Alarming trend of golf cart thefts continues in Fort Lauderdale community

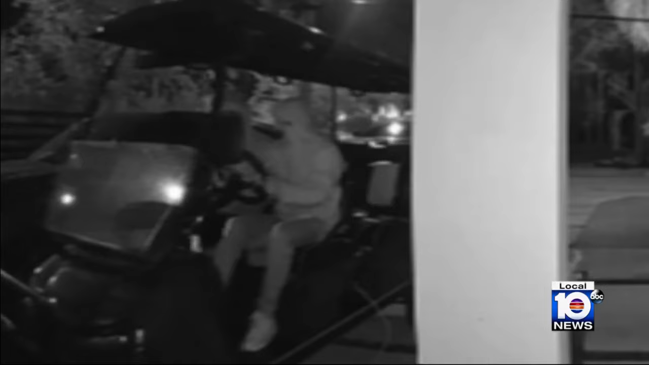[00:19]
The reality is, is that these things are very easy to steal. You saw it first on Local 10.
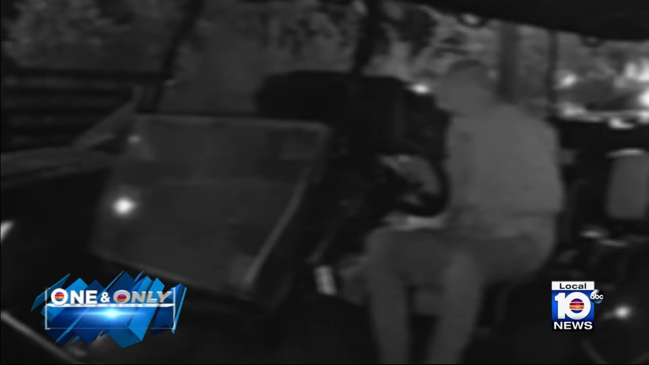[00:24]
For days now, police have been sounding the alarm. An unusual number of golf carts stolen from people's driveways by the dozens.
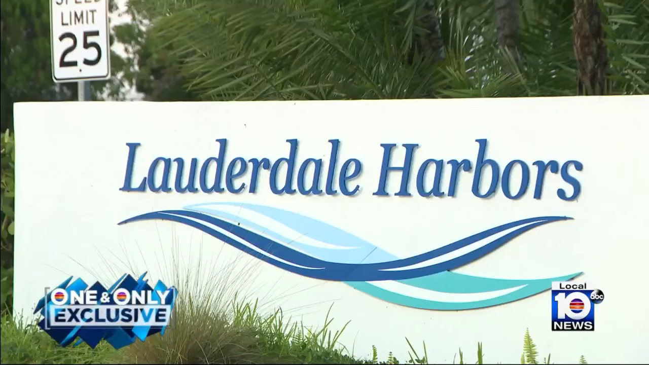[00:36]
Thieves have been targeting homes in the upscale Lauderdale harbors and surrounding neighborhoods. In recent days, these two crooks appearing to hotwire
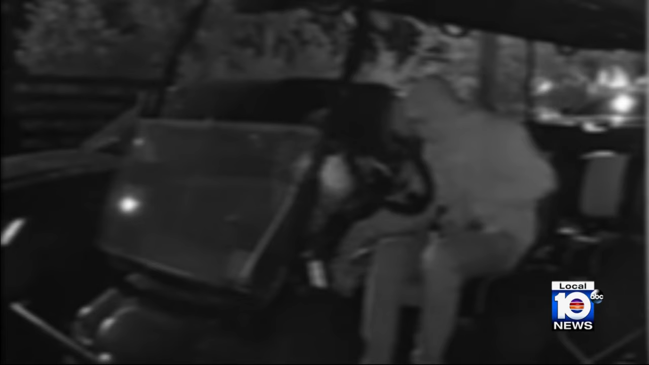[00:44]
the cart and drive it off around 2 o'clock in the morning.